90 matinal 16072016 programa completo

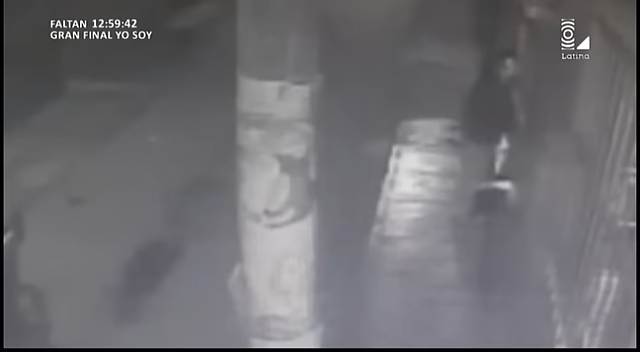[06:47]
El video muestra cómo uno de los criminales, que viste de casaca negra,
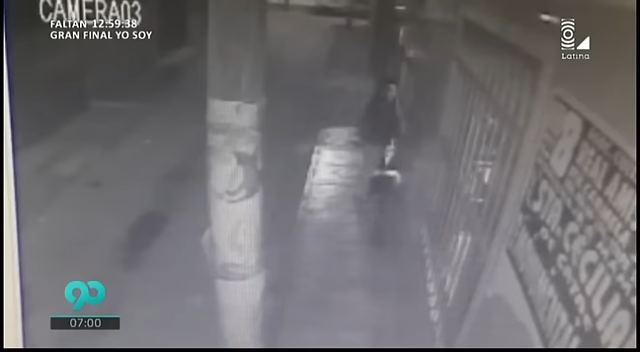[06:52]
agarra la puerta de la moto intentando que se detenga. En espera que su cómplice se acerque, no la suelta. Luego, aparece un sujeto con gorra quien corre detrás de la mototaxi.
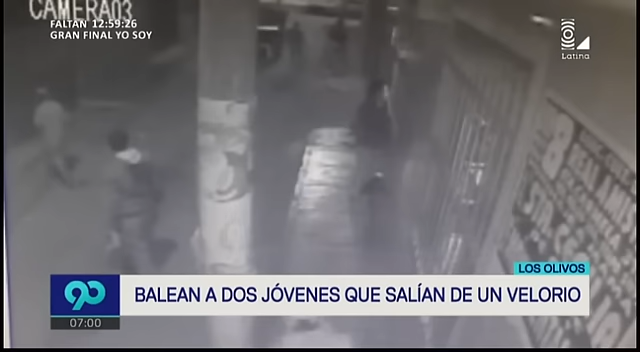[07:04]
Es este hombre el que realiza varios disparos. El chofer de la mototaxi trata de escapar y el asesino regresa corriendo, escondiendo el arma en la cintura. El primer delincuente también regresa caminando por la pista, amenazando de muerte a todos los testigos. En esta moto, unos metros más allá, murió Félix Manuel Ortiz Lucero.